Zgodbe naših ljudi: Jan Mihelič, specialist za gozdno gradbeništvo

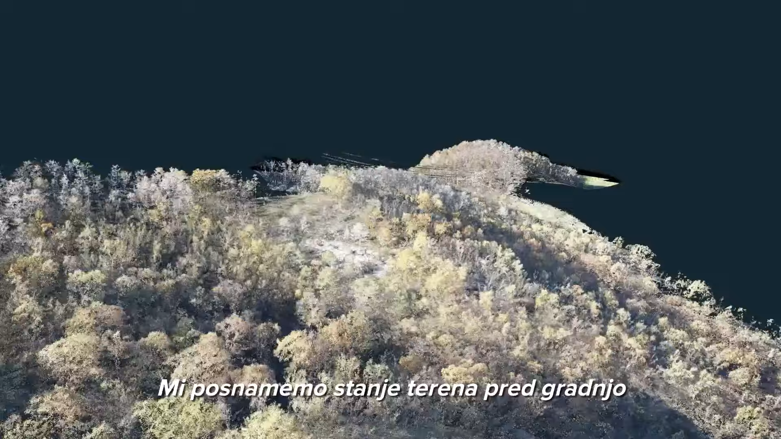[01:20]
Mi posnamemo stanje terena predgradnjo in tako dobimo 3D model, vhodni podatek za izdelavo projektne dokumentacije.
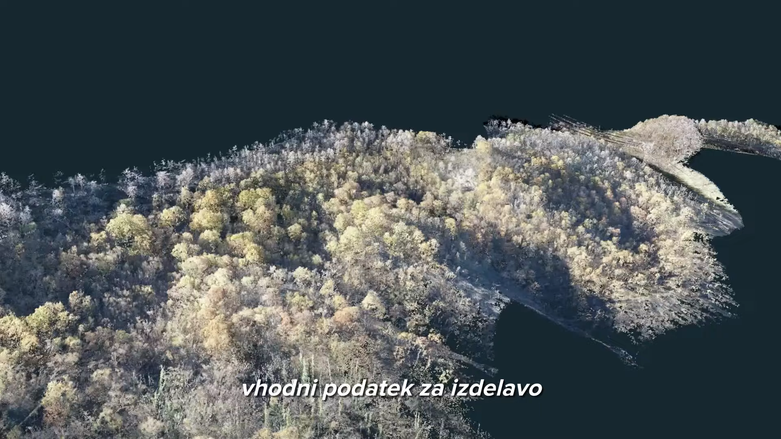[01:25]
Potem pa posnamemo še stanje po izvedenih gradbenih
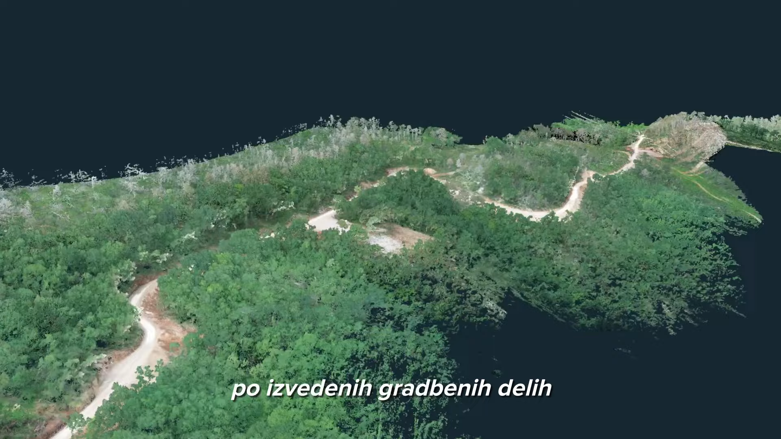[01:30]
delih za izračun količin izvedenih del.